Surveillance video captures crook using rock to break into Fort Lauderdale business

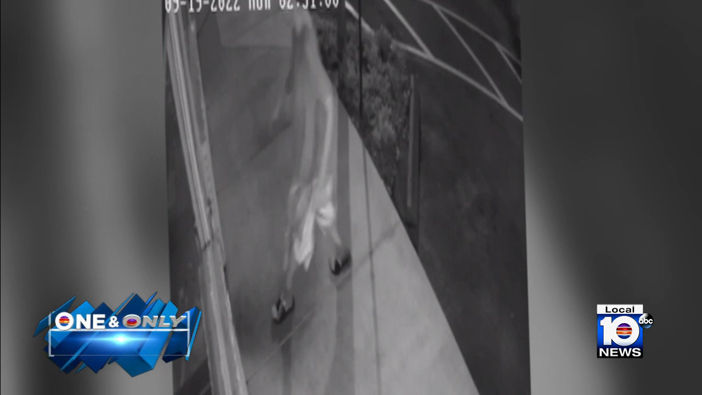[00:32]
The wind up and the pitch, it's a strike right through the window of the sea salt fish market in Fort Lauderdale. This guy in flip-flops makes his entrance through the shattered glass and then it's straight to the cash register.